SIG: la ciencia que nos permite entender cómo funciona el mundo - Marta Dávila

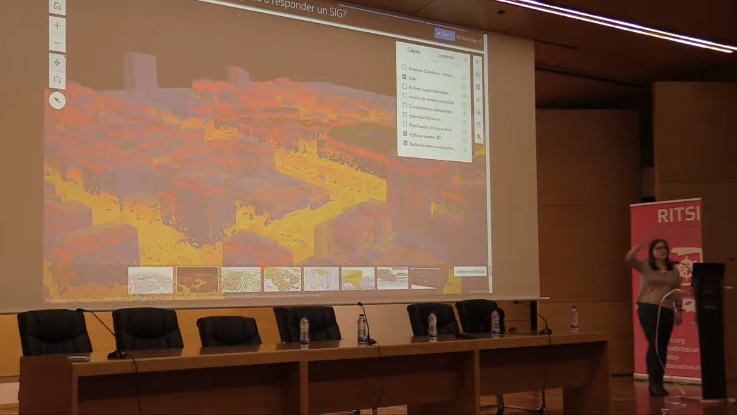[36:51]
son los puntos que también nosotros podemos coger desde bueno hay muchísimas formas de cogerlos pero tradicionalmente se cogían de forma aérea y son pues son como nubes de puntos de hecho decimos en castellano nubes de puntos en las cuales las zonas más oscuras están cogiendo por altura nos van diciendo qué altura tienen en realidad ¿no?